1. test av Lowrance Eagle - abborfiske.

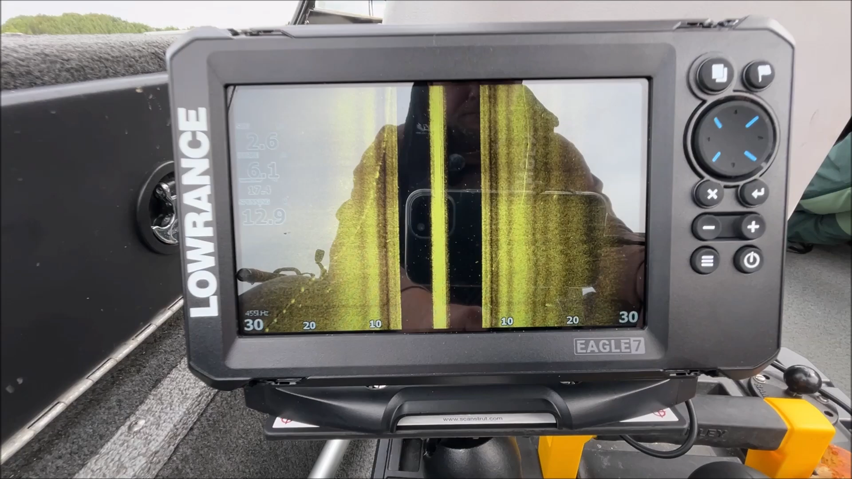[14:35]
Det er veldig lys himmel bak meg her, så det blir litt jenteskinn i, den, i skjermen. Det er ikke plagsomt i det hele tatt, for øvrig utenom kamera, men jeg ser det. Det blir veldig gjenskinn når jeg filmer skjermen.
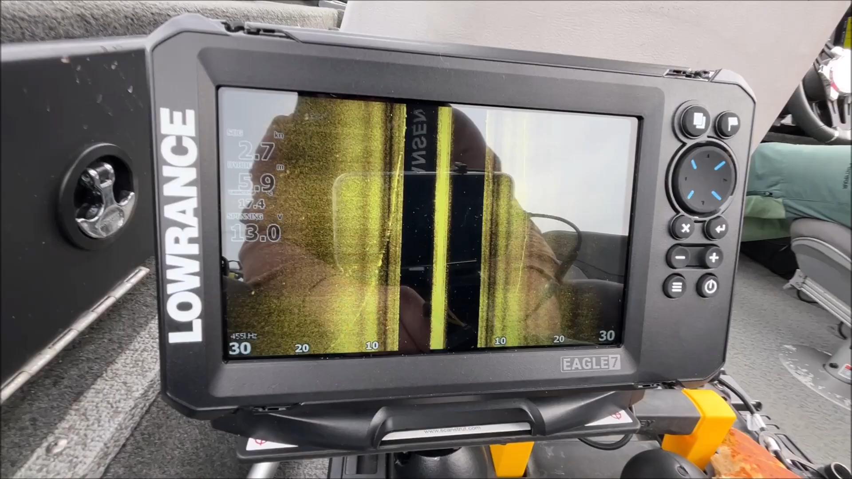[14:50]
Det sliter jeg egentlig litt med å blikke.
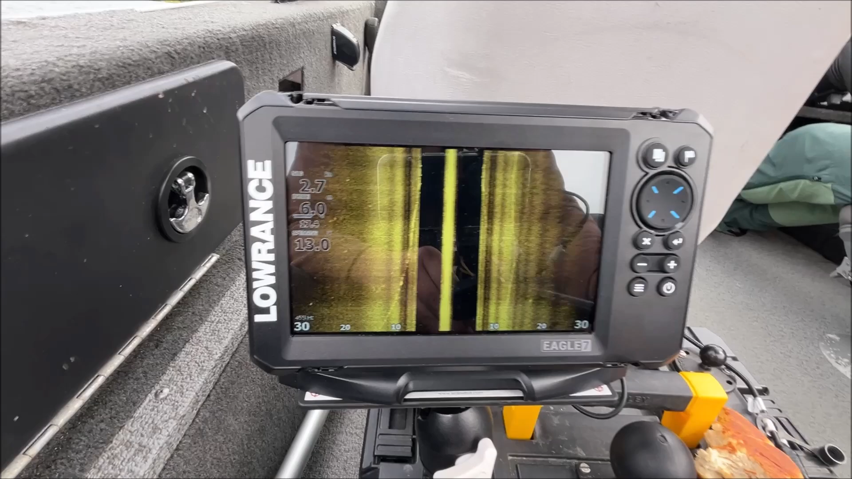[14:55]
Akkurat nå så kjører jeg en på 455 kHz, som ser ut til å være en frekvens som passer veldig bra med den TripleChat HD-giveren.
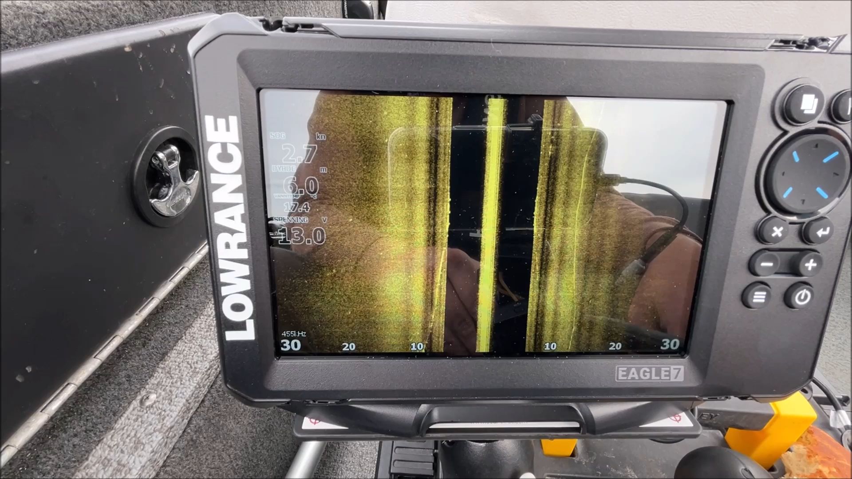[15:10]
Jeg får litt grann forstyrrelser i midtlinjen.
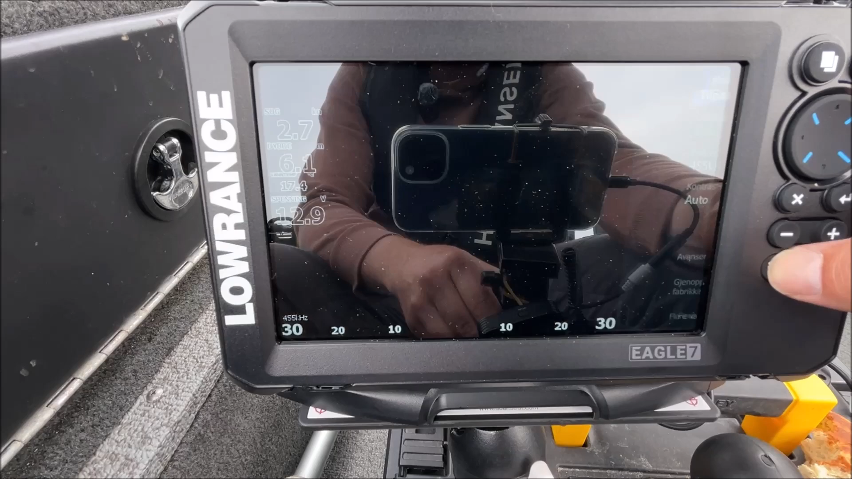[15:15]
Det er rett og slett fordi at ekkodiveren står litt nære en av de andre ekkodiverne jeg har.
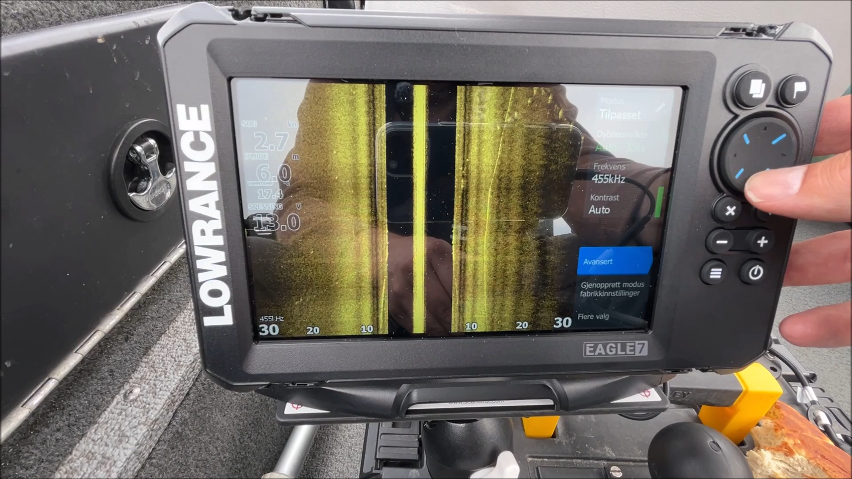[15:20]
Her er det jo filtrering du kan bruke.
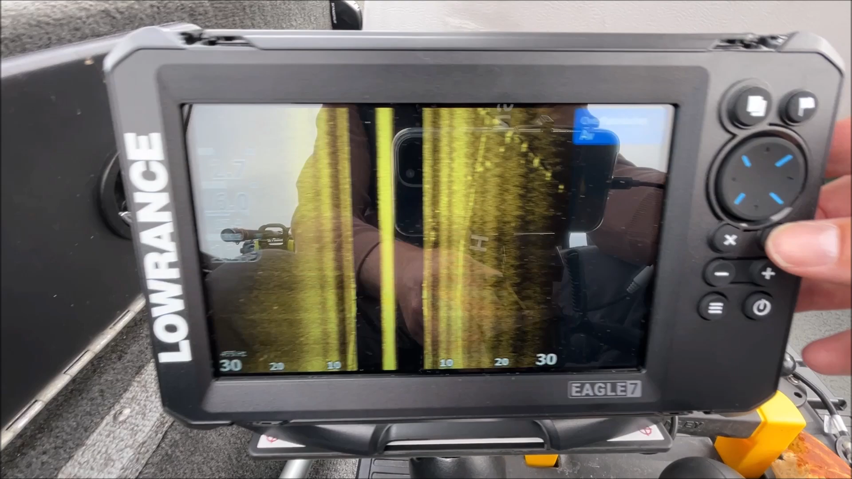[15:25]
Overflate klarett.
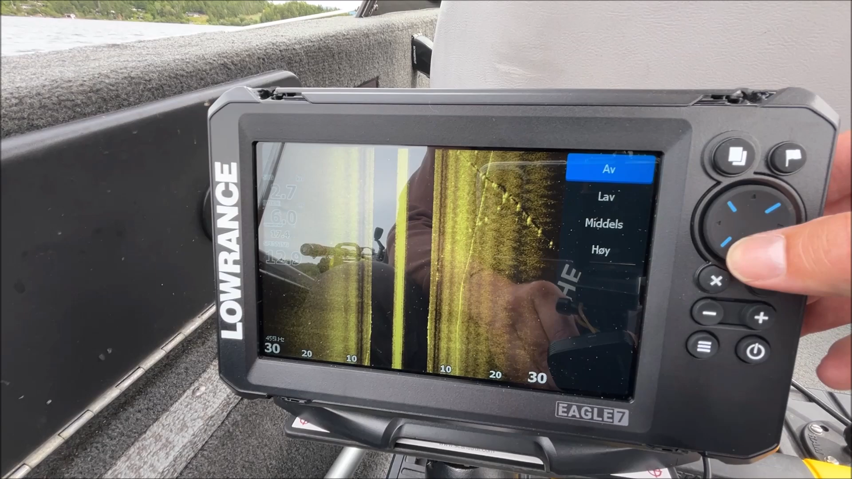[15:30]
Jeg har nå også skru den av hvis vi setter den på lav, og det er helt ok å bruke det på sidescan. Du mister ikke masse informasjon.
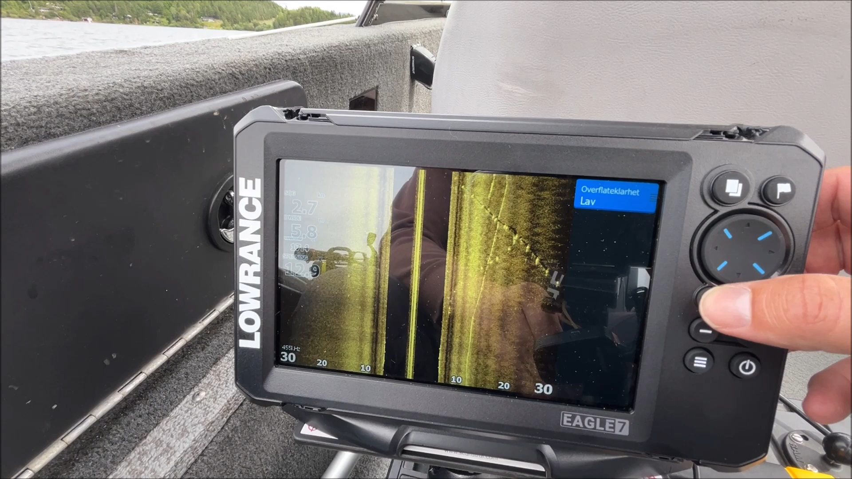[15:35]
Så ser du, da ble midtlinjen smalere med en gang.
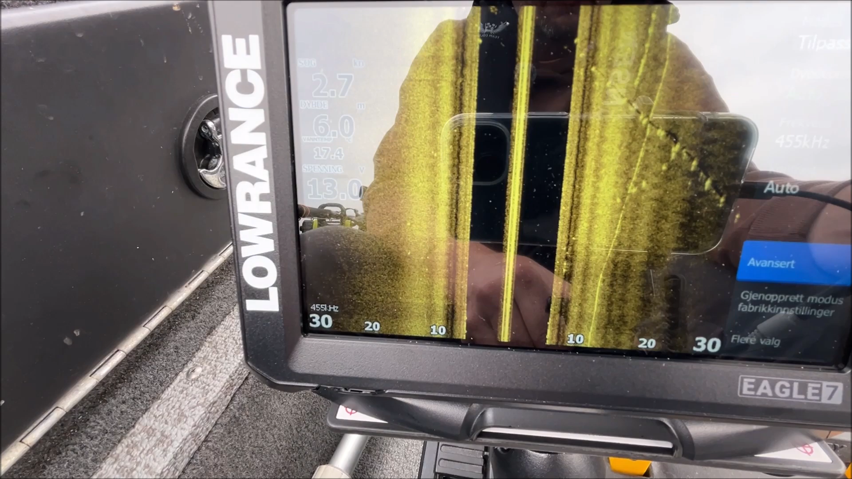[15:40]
Men hovedårsaken til denne grove midtlinjen hos meg er altså egentlig at ekkodiveren står plassert litt for nære en annen ekkodiver. Men her ser vi noe annet som dukker opp. Det er en rørledning som går på tvers. Her begynner vi å se den på venstre side også, på babordside. Det er en rørledning som går tvers over fra ene siden av sundet her over til den andre siden.
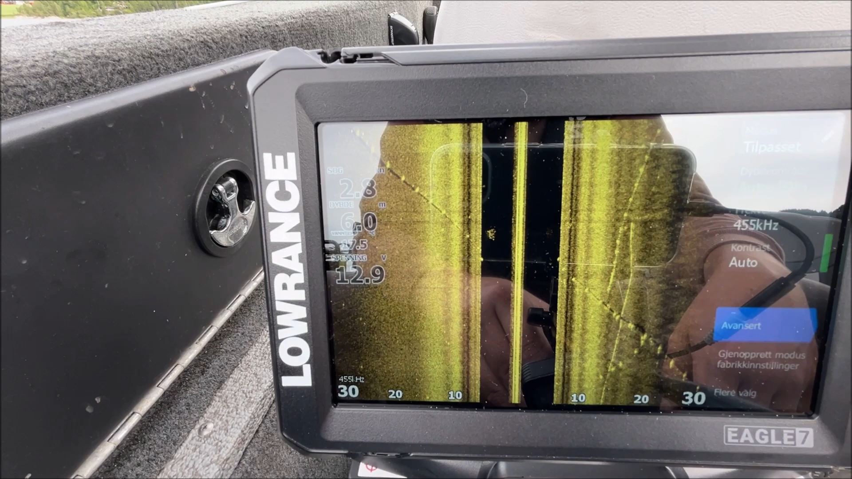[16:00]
Ellers er jo bunnen her ganske flat, kjedelig sedimentbunn,
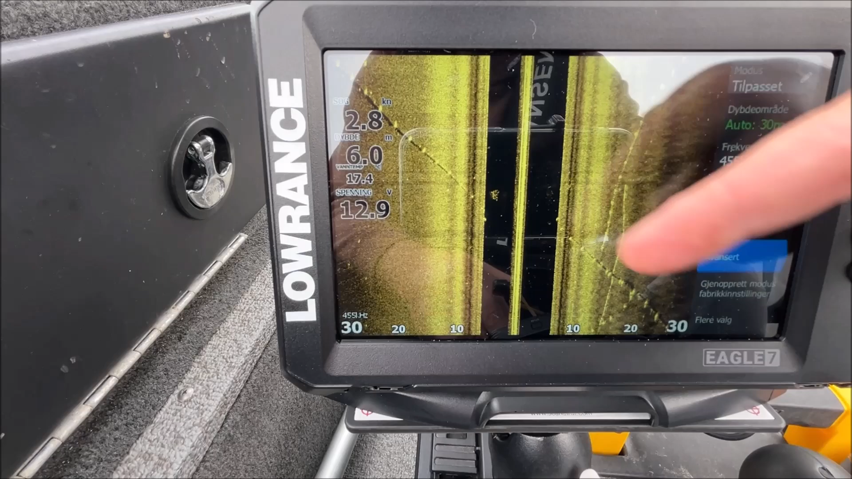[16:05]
On screen: speed 2.8 kn
med unntak av et par sånne rørledninger som går på kryss og tvers. Her,
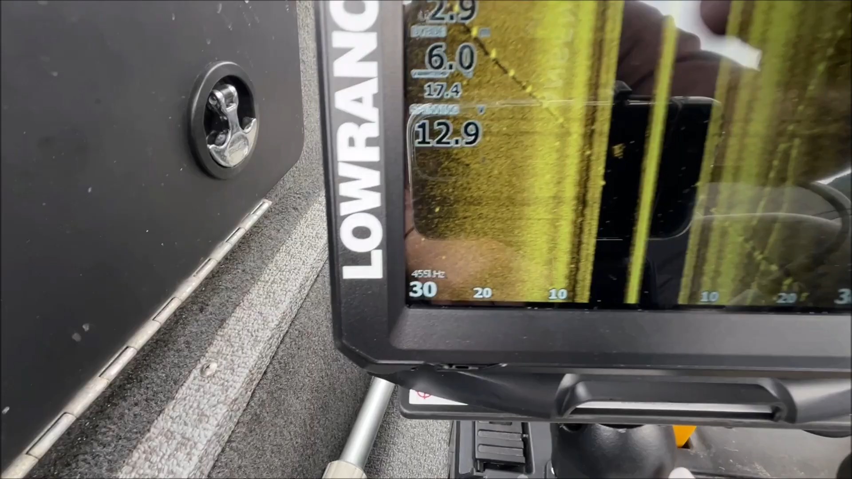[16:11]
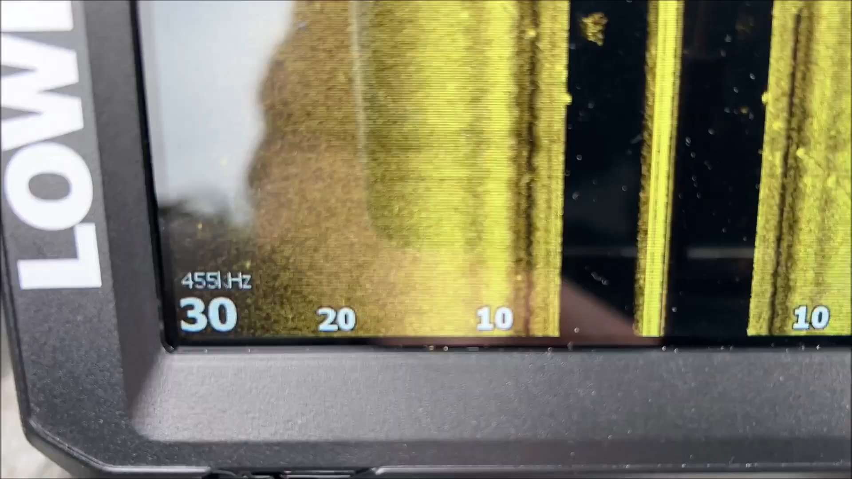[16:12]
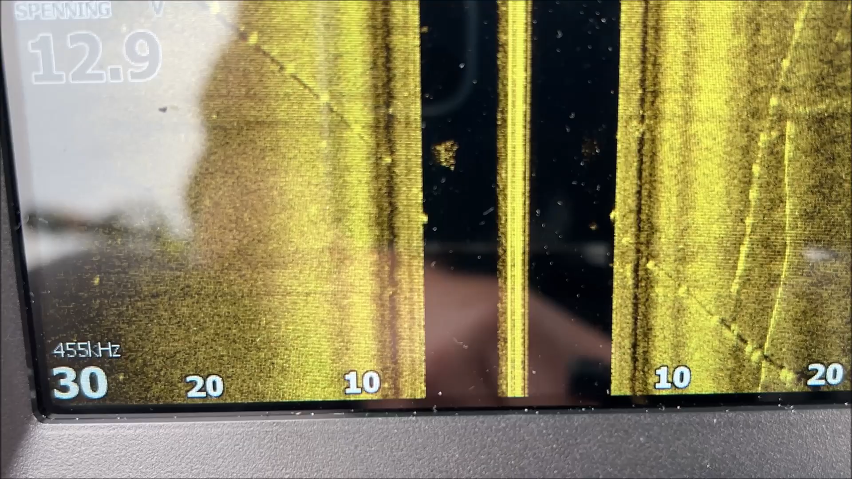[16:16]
rett over rørledningen, var det en liten stim med ungfisk.
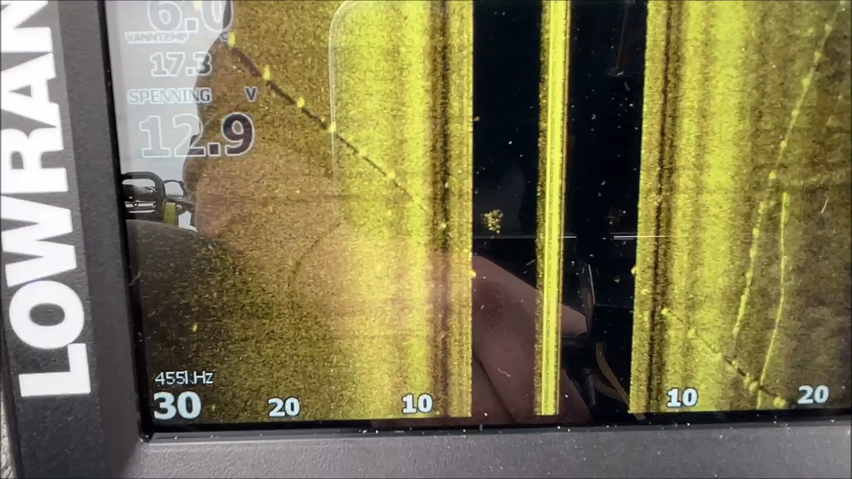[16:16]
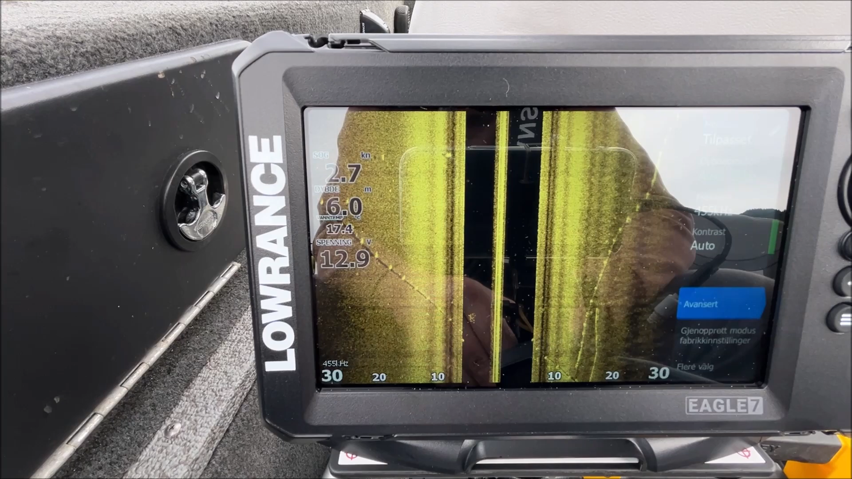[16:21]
On screen: speed 2.7 kn
Fisk på sidescan, det ser jo litt sånn ut som riskorn, kan du si,
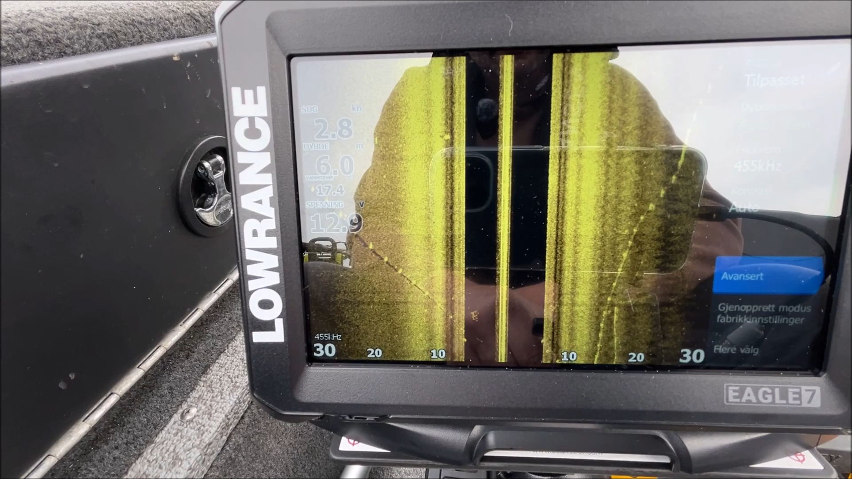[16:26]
eller skyer hvis fiskene er små, byttefisk, som alle det vi nettopp så på, så ser det ut som en sky.